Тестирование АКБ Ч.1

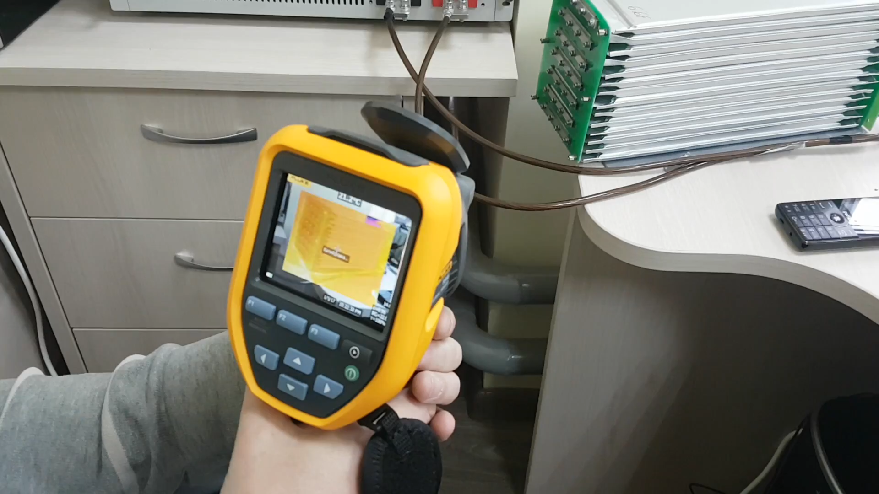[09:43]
Сейчас ведем настройку тепловизора. Вловим фокус. Здесь на телефоне запустили секундомер-таймер, который будет мерить время,
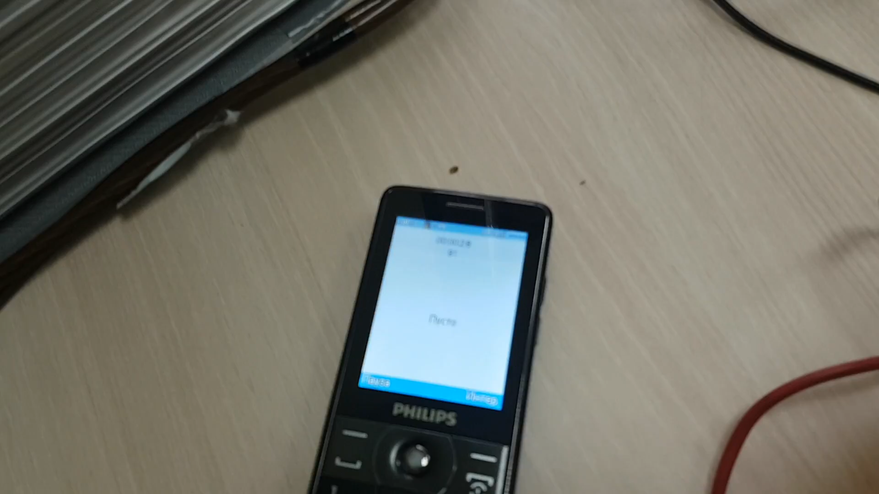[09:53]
которое у нас с батареей находится под нагрузкой.
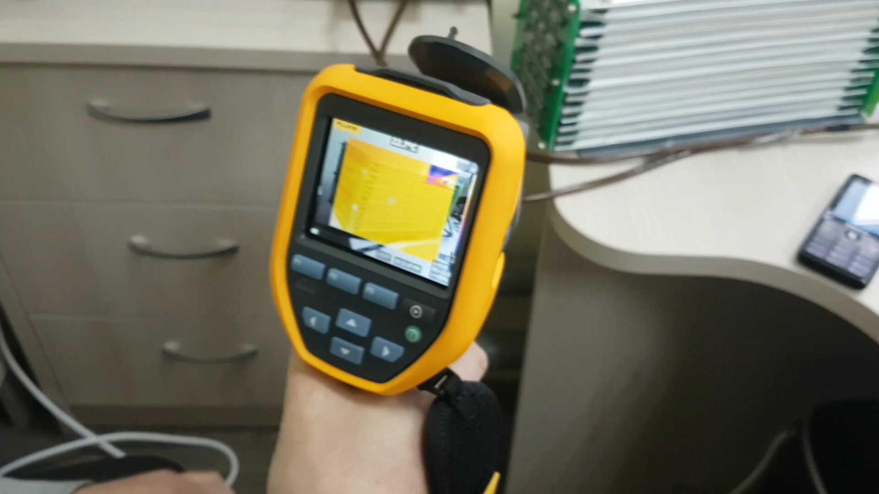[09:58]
Так, запускаем. Пускаем ток 50 ампер.
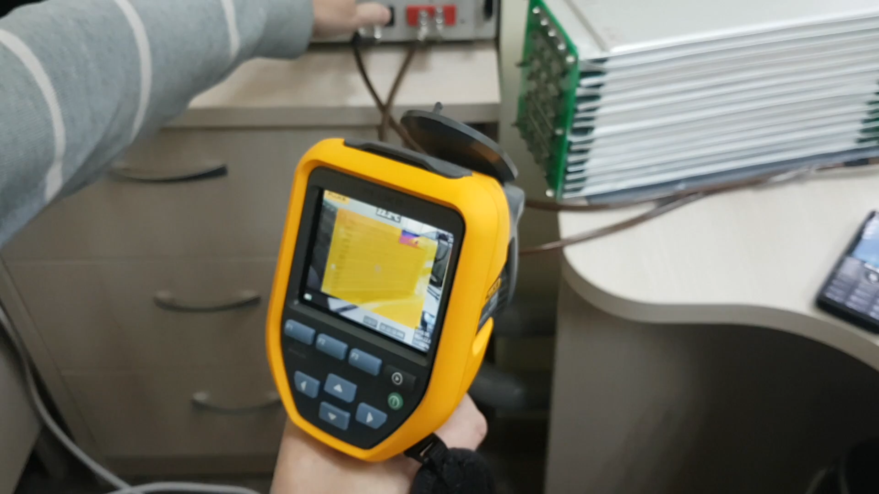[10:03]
И смотрим нагрев. Поехали. Секундомер включен?
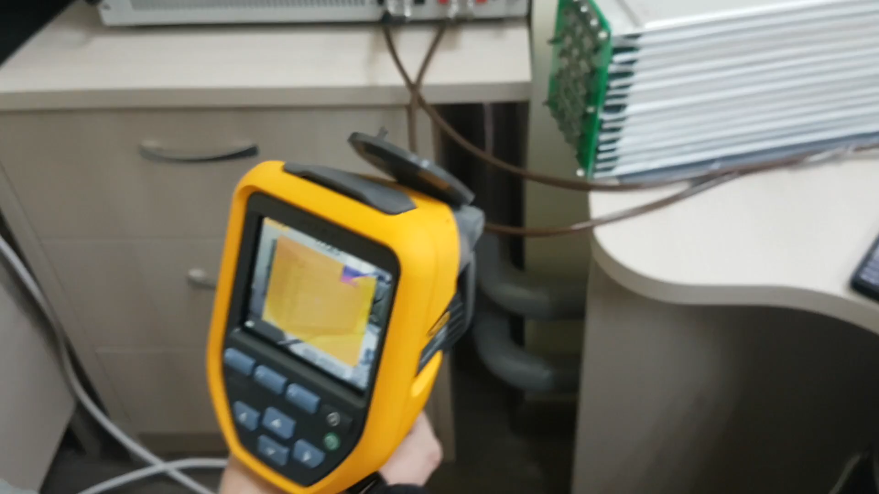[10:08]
Да, секундомер включен. На 45 секундах начали мы.
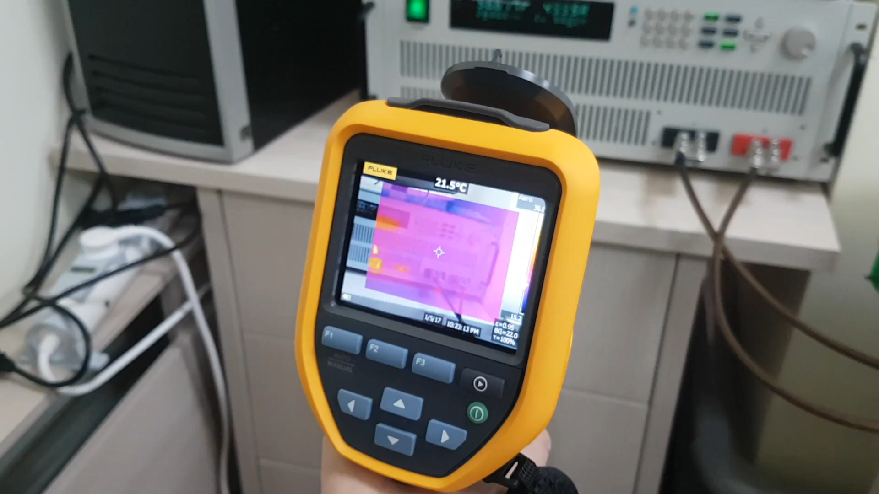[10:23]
On screen: spot 21.5°C
Сейчас показывается сама электронная нагрузка. Переводим камеру.
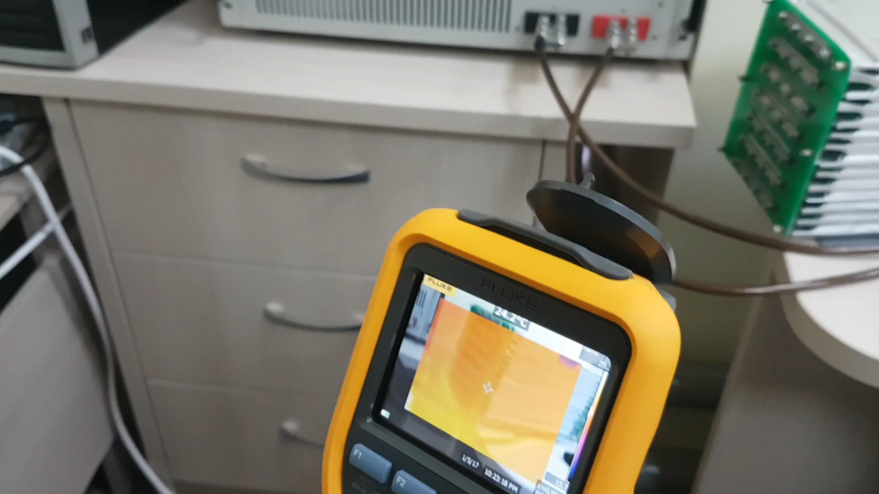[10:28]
Кабельная температура. Кстати, уже греется. Да, провода уже греются.
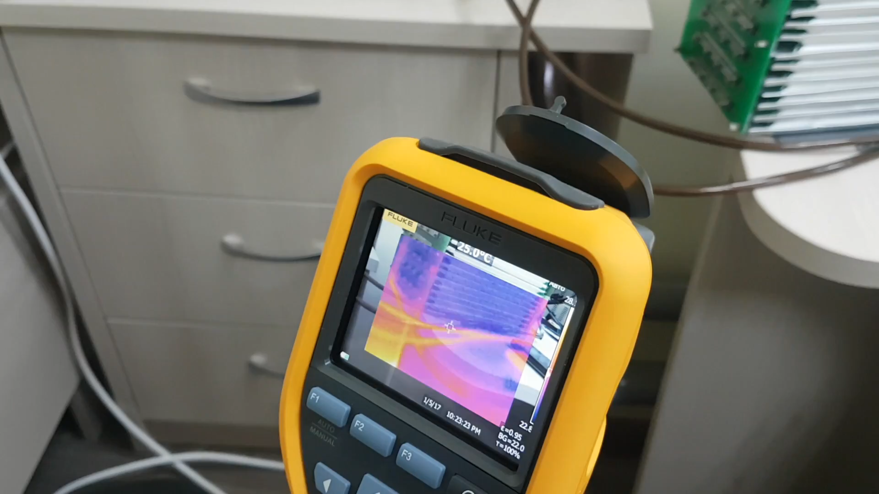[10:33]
На скорке? Пока 25. Температура проводов 25 градусов Цельсия. Сколько соединений? Видите, пожалуйста, на соединениях.
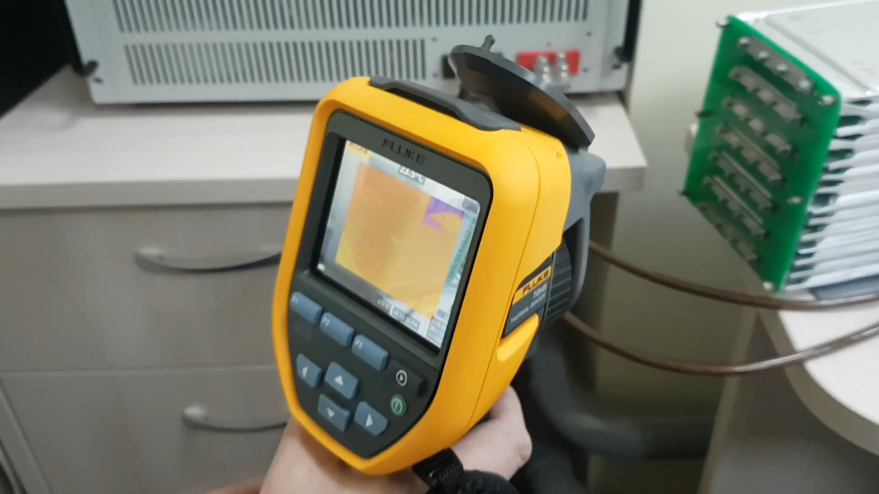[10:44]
Это, наверное, то, что больше всего интересует парамчан. Пока вообще холодные. Да, соединения контакты пока полностью холодные. Вот провода.
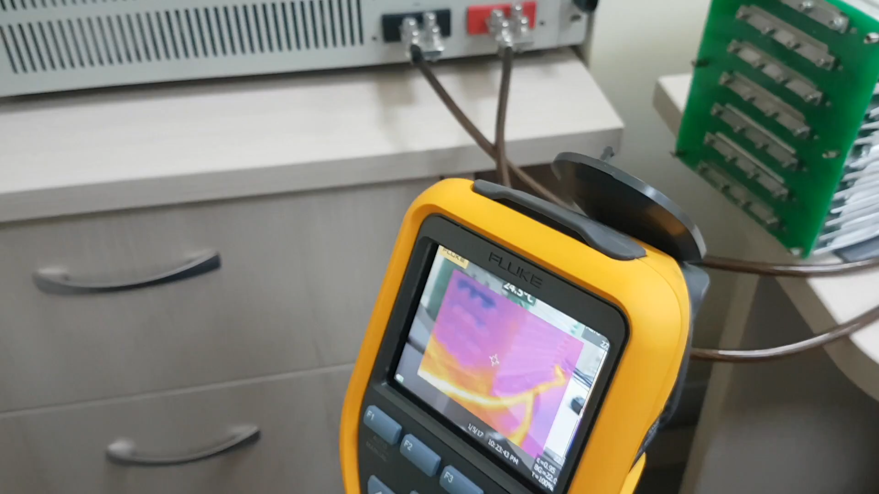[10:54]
Вот провода немного. Давайте с обратной стороны посмотрим, как себя ведет пайка.
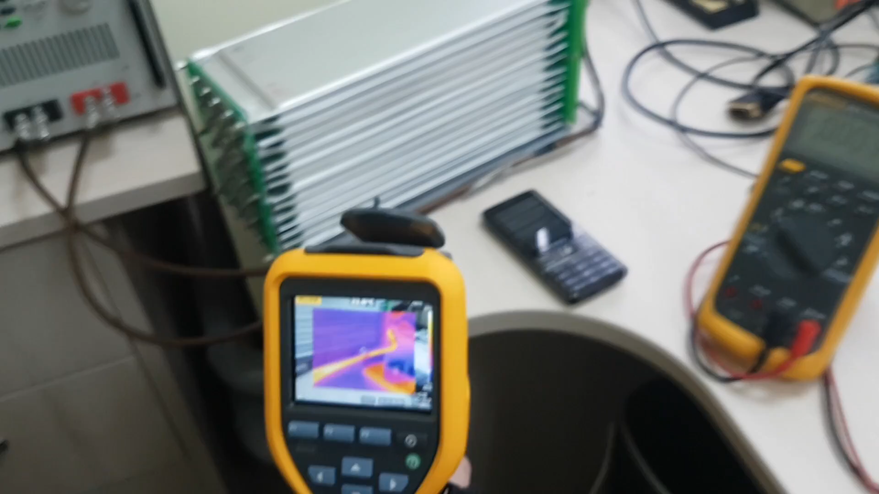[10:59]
Теперь выводы не посредством с батареей.
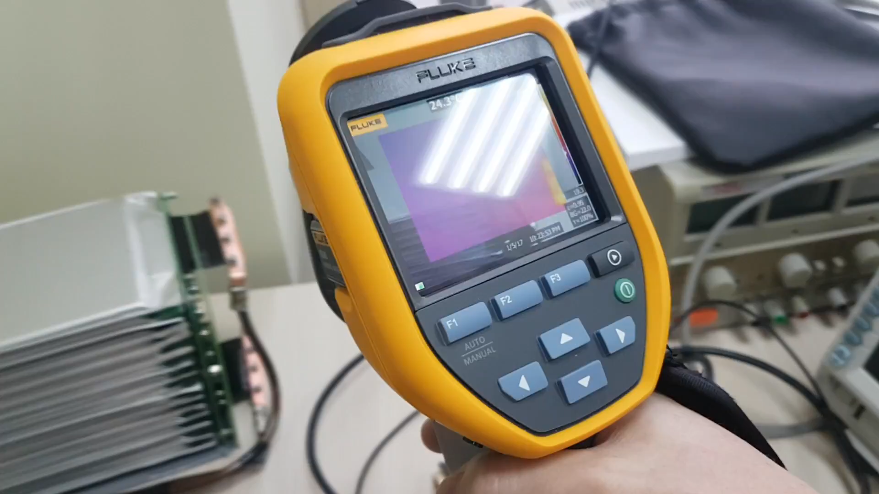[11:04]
Давай, на стражбол, может, давайте перейдем сюда. Давай, сейчас полоскручу. Смотрим на непосредственные выводы и место пайки.
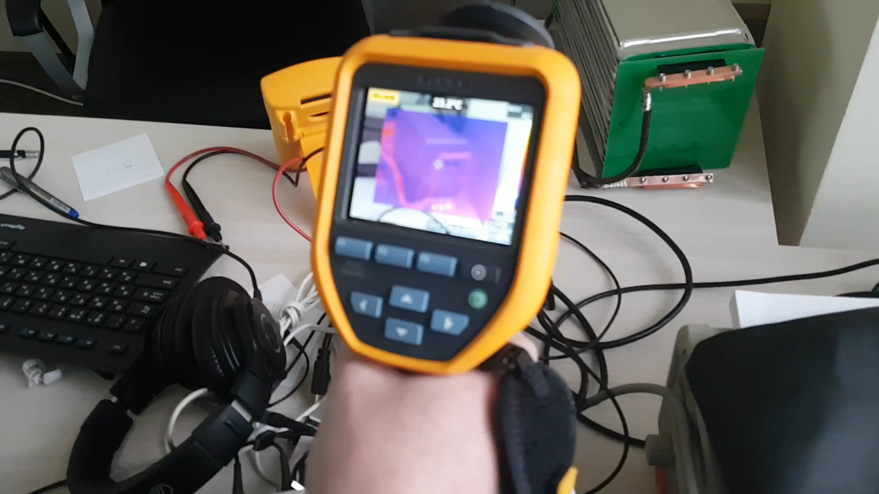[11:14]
Очень интересные винты.
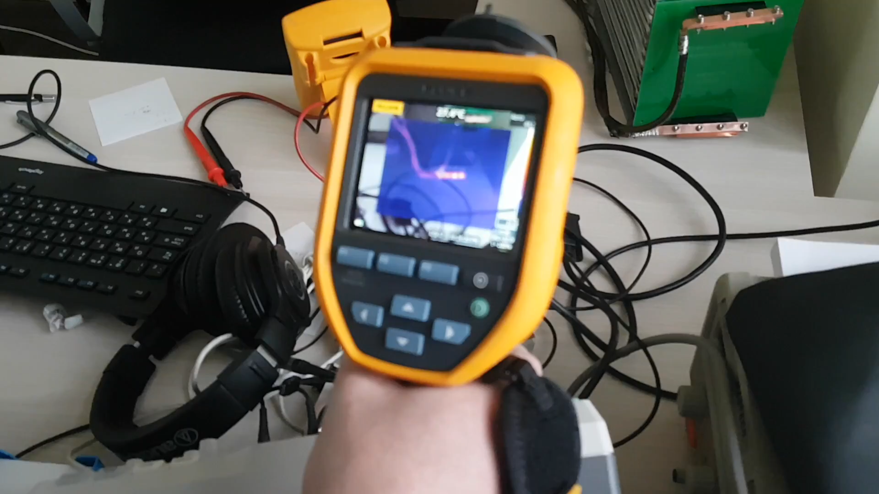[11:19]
А вот дело от нашей здесь с винтами или не оттянули? Что-то происходит, да?
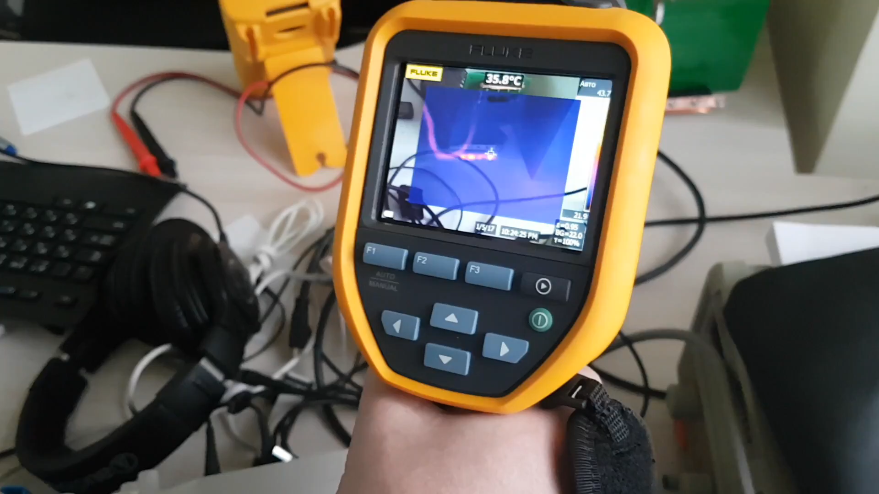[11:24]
Просто верхние винты. Нормальные, холодные? Так, а это не отражено?
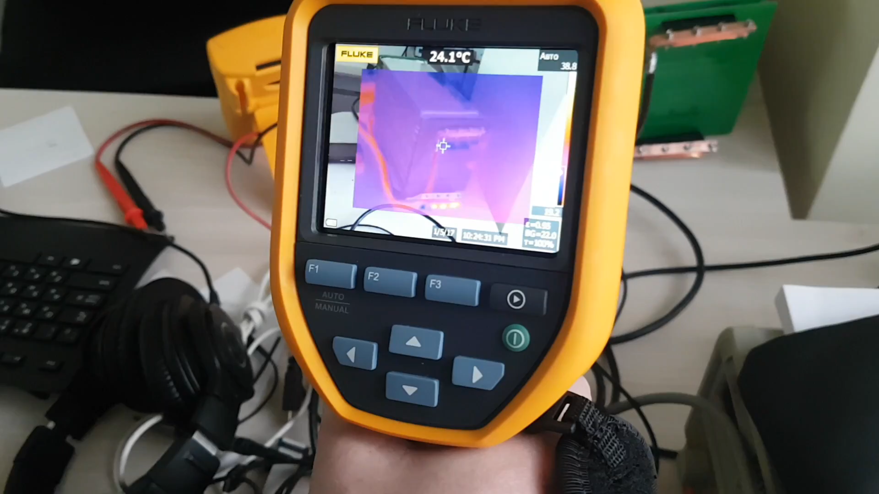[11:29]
On screen: spot 24.1°C
От чего отражено? От окна, подожди сейчас.
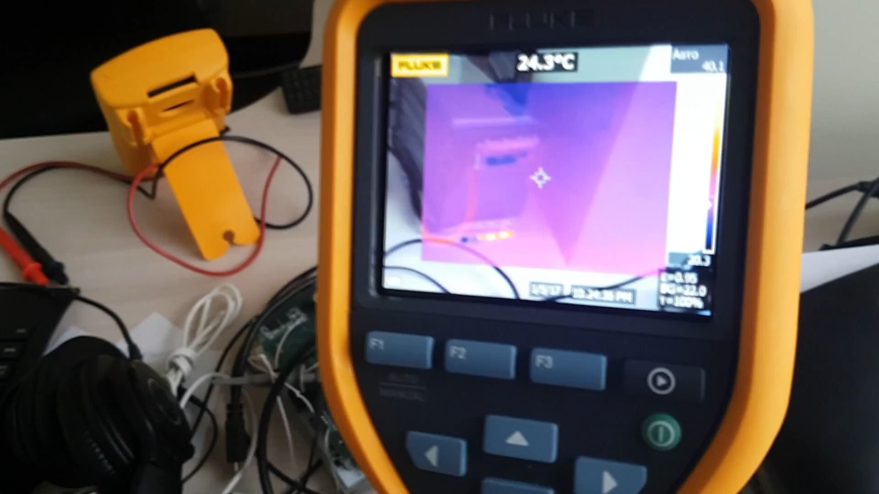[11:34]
On screen: spot 24.3°C
Не меняет?
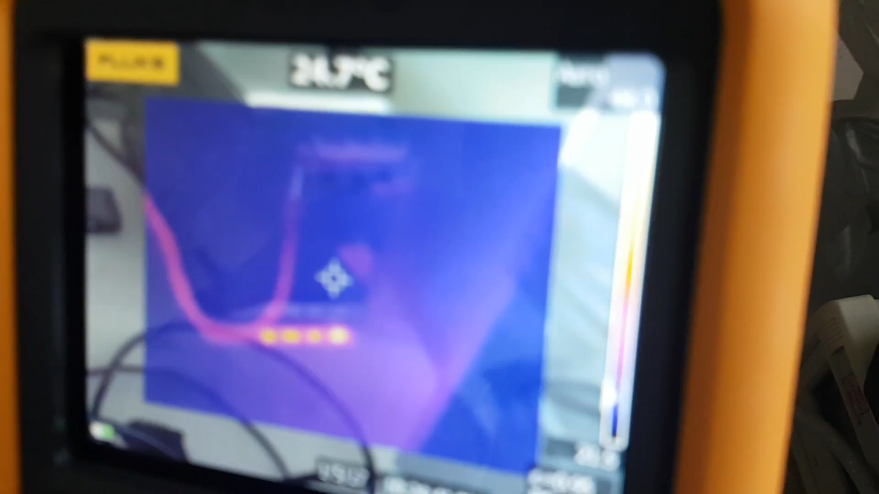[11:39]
Ну, значит, не протянуты. 43 уже, 44.
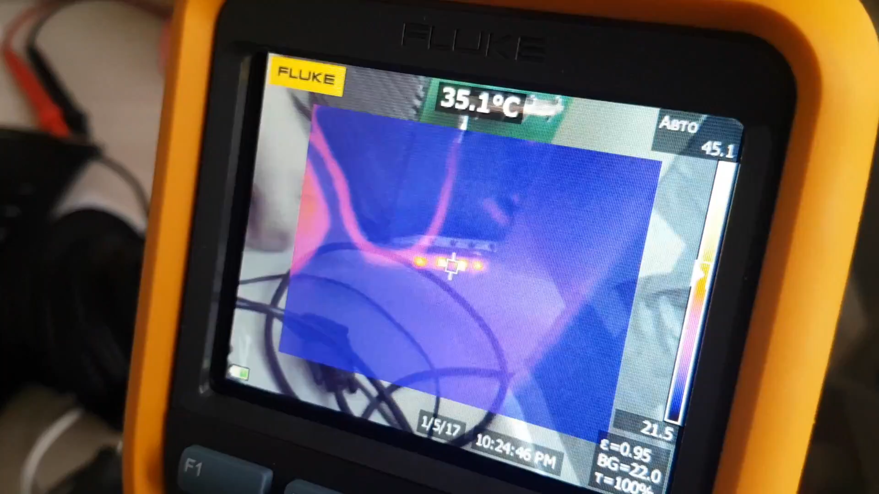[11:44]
On screen: spot 35.1°C
Вот винты нижние начали греться здесь.